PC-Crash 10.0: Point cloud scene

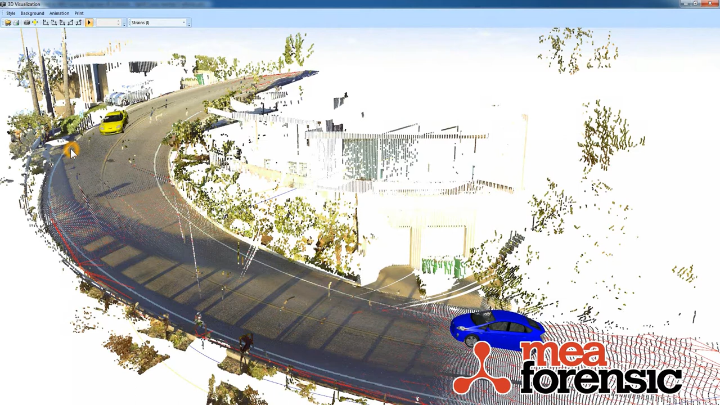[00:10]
PC Crash 10 lets you load in 3D point clouds, taken from 3D scanners or generated otherwise, to use as scenes and vehicles. I want to show you this scene here. This is a curved road with the elevation changes and you can see there are some points from trees and buildings and what not.
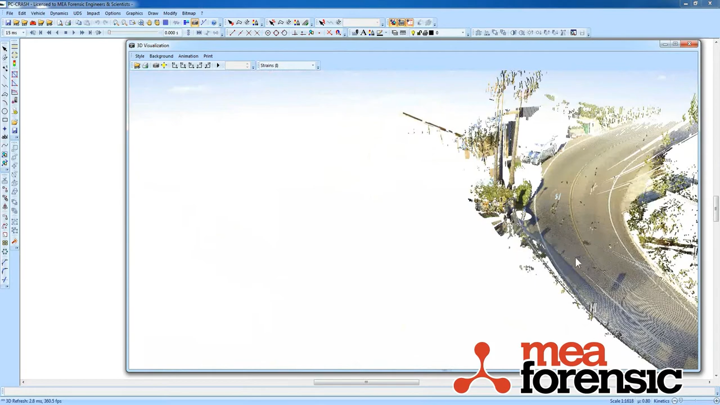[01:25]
And now it's available to see and manipulate just like any other drawing object, including triangulation. If I just pick the object, then I right click and I can say select. I can drag some
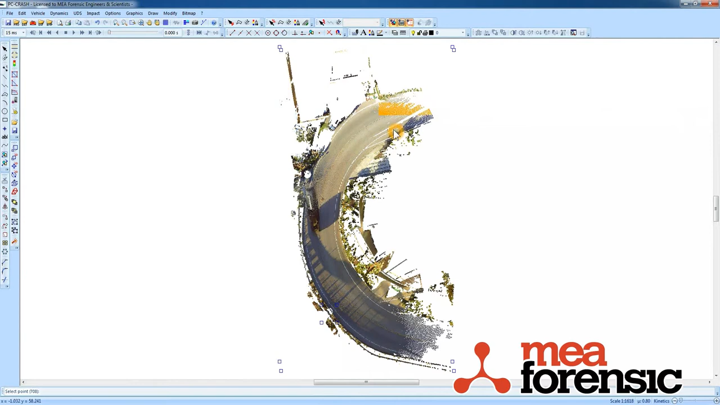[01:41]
boxes around here to select points that I want to consider for the triangulation. So I won't be too careful here. So here are some points on the road surface that I want to use to triangulate.
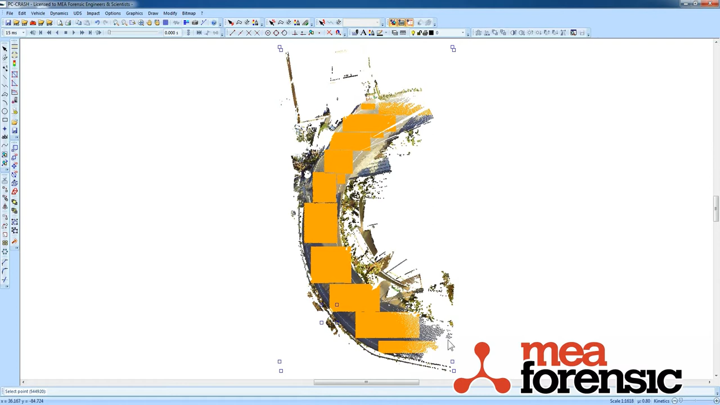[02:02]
And there's another feature in 10.0 where you can specify the minimum triangulation distance. It won't try to triangulate between every point, just the ones that are within that distance.
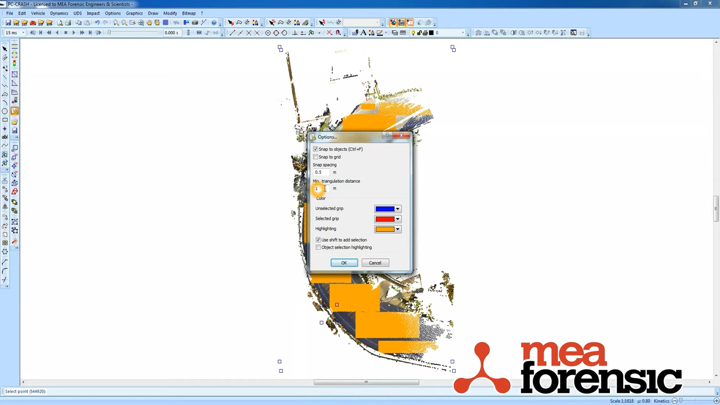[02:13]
So I'll leave it at the default there at 1 meter. And right click, triangulate.
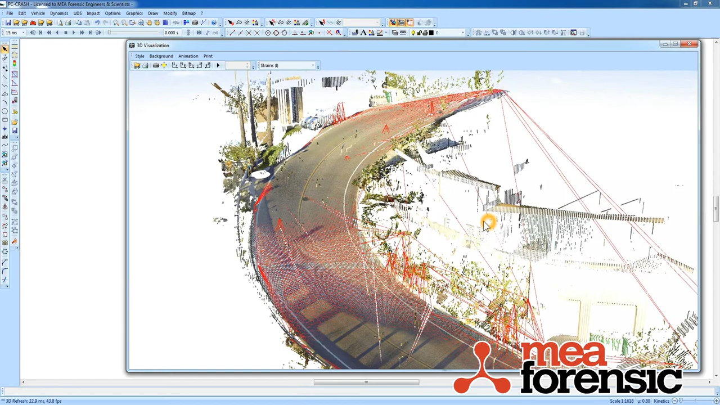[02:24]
And so you can see here, it's now created a mesh of points, or a 3D mesh that you can interact with. Just the same way that you would from survey data.
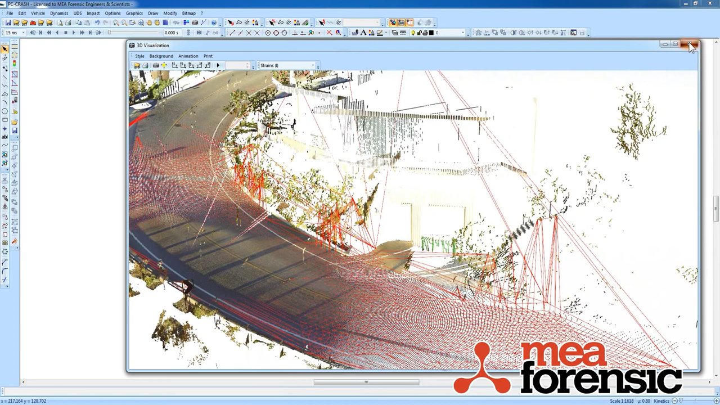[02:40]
So that's quick and easy bringing in a 3D point cloud and using it to generate a mesh.